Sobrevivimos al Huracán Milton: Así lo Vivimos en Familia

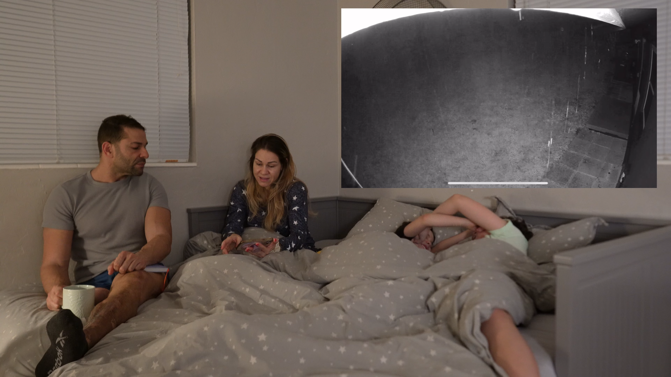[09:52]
Ahí va. Miren cómo se ve. Así está el patio de atrás. Y paro de llorar por un rato.
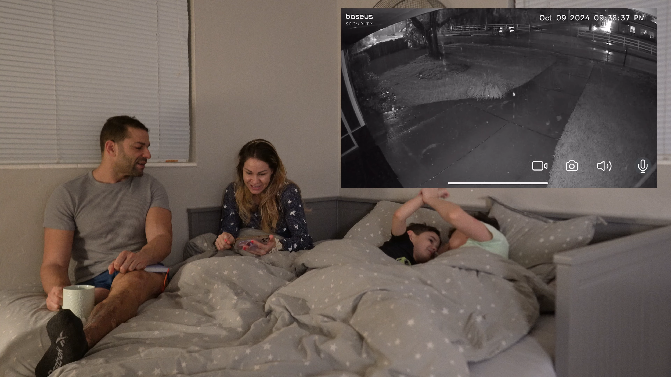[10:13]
Porque tenemos 20 cámaras, ¿ok? No te equivoques. Hay 20 cámaras en esta casa. Mira. Y eso es al frente. Exacto. Lo que hay es lluvia, viento es poco. Sí.